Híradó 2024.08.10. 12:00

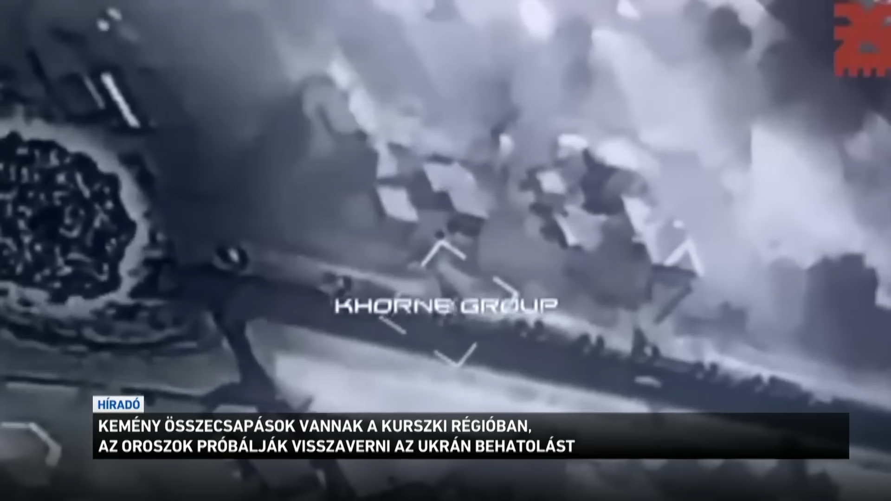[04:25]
Ezeken az éjszakai felvételeken az látszik, ahogy az ukránok lebombáznak egy orosz zászló ajatt Kurszk megyében.